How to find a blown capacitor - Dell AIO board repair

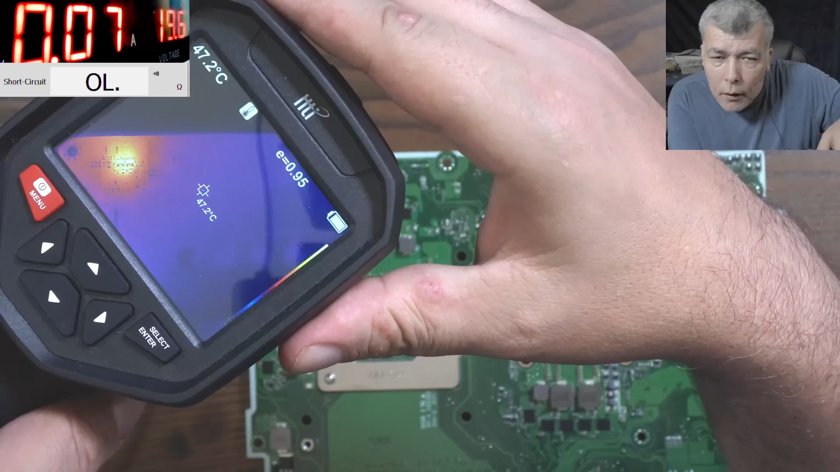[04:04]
On screen: spot 47.2°C
huh so what do you think we have we have two transistors like normal transistors
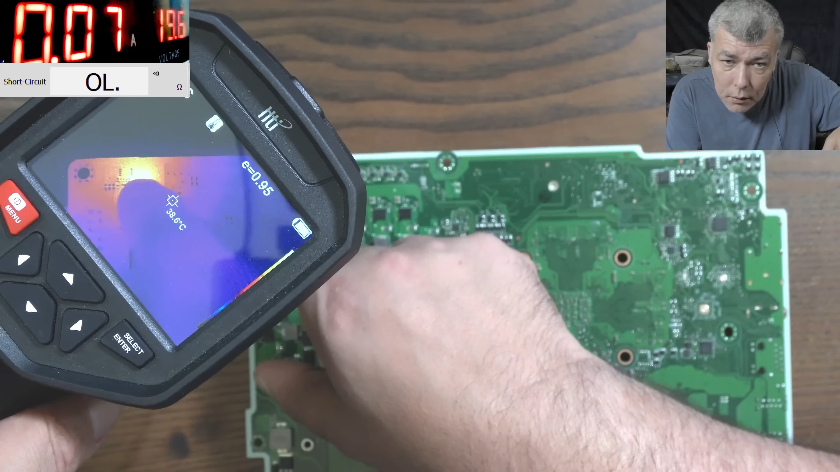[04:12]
which wow they are mad hot
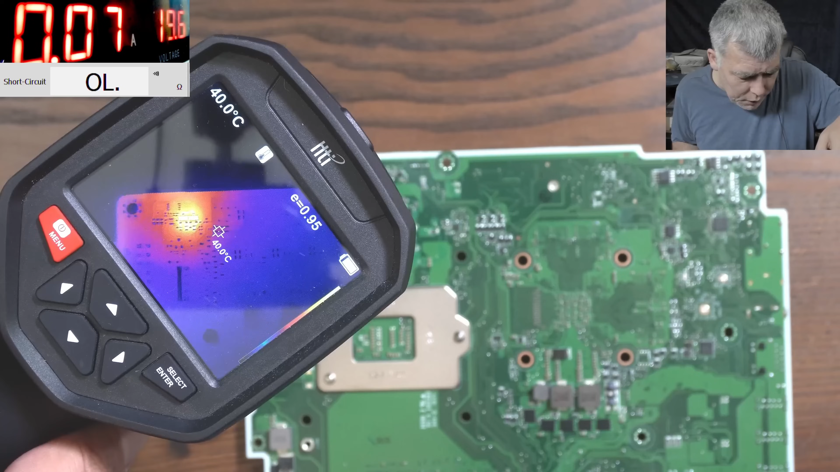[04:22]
On screen: spot 40.0°C
okay so that's the input circuit i can see it now yeah and the next mosfet is probably on the serial mode with the it's on the serial mode with the power so check here the power connector yeah you see red so this must be plus